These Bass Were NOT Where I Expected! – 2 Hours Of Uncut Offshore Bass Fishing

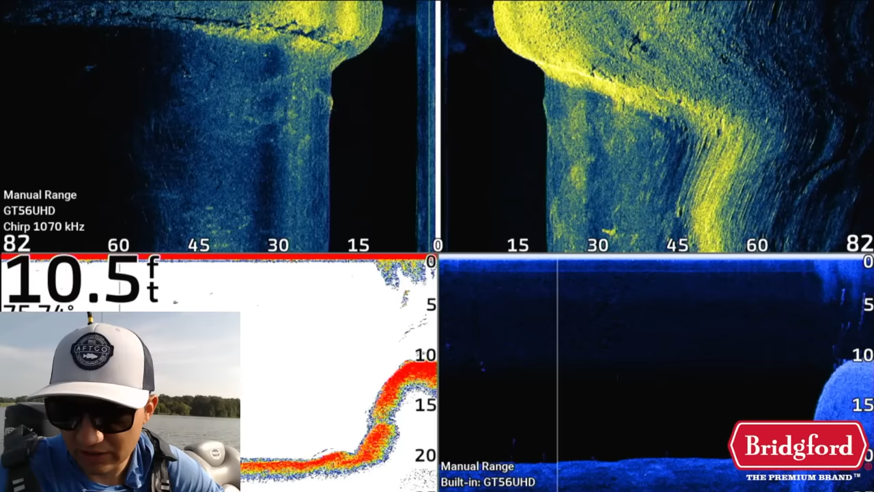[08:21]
On screen: depth 10.5 ft
I know that this spot does hold fish, but I'm not going to just immediately go here and just start fishing if, you know, I'm not seeing all the ingredients we need.
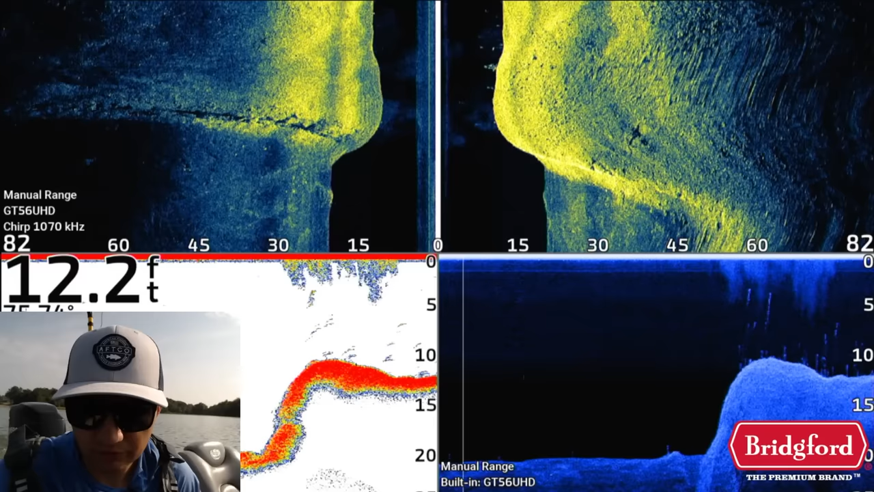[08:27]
On screen: depth 12.2 ft
Now that looks really freaking good right there. We have some grass on the edge of that.
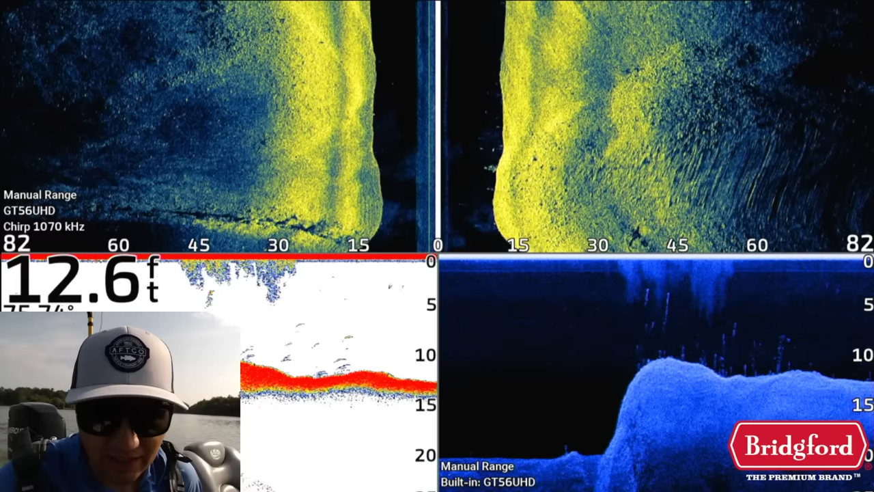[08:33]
On screen: depth 12.6 ft
There are several fish that are setting up and it's right in the edge of that drop off, right in 10 foot.
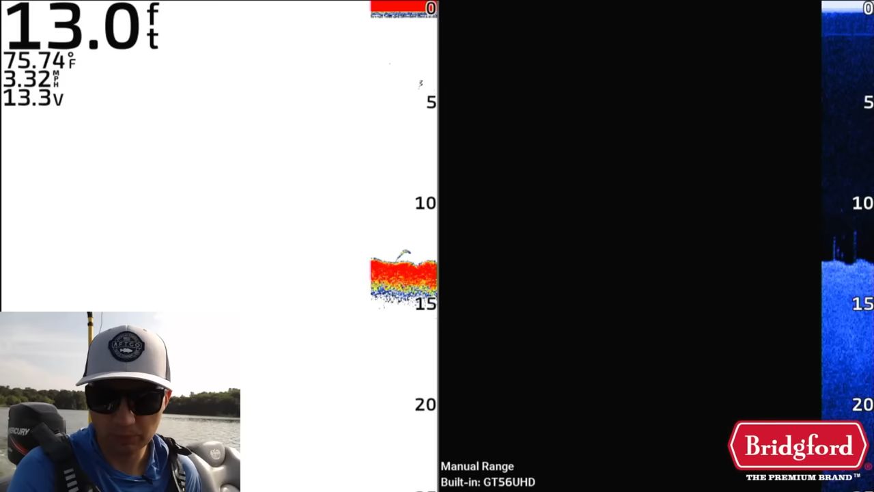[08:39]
On screen: depth 13.0 ft, water 75.74°F, speed 3.32 mph
So if we pause this, you can see we have several fish that are stacked up on the 2D. We have, you can see them on the down imaging.
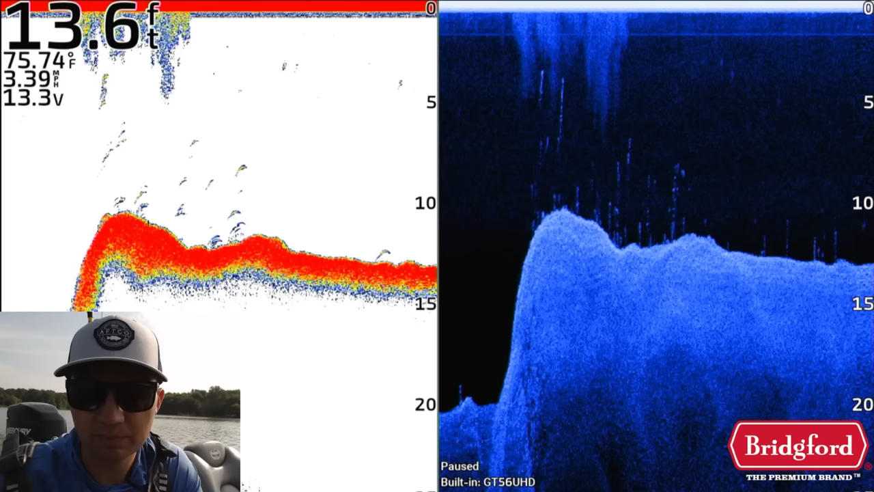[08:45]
On screen: depth 13.6 ft, water 75.74°F, speed 3.39 mph
There's some scattered grass that's out there as well. And we see another fish that's setting up kind of right in here on the 2D. We have a couple more fish right in here.
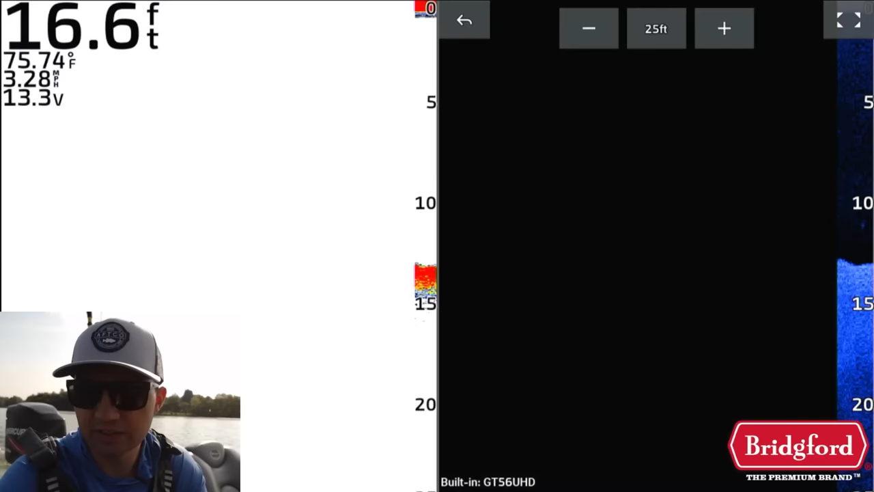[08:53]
On screen: depth 16.6 ft, water 75.74°F, speed 3.28 mph
This is all grass over here. Ooh, pause that. This is all grass over here. And then we have that nice sharp drop off. So I'm actually gonna mark this with a grass symbol.